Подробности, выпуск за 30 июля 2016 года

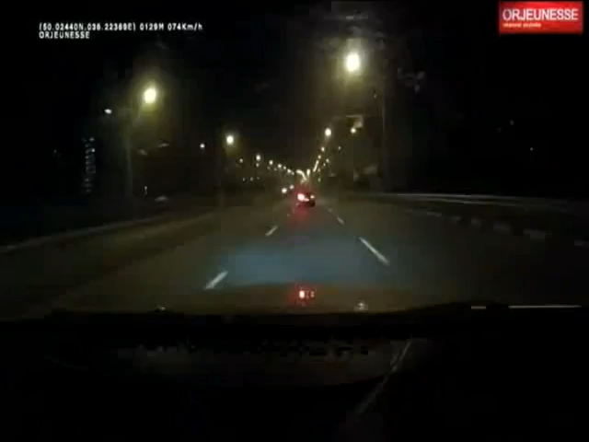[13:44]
Происходящее снимали на мобильный. Вот их видео. Водитель Порше на улице Динамовской ускоряется до 100 км в час и проезжает на красный свет светофора.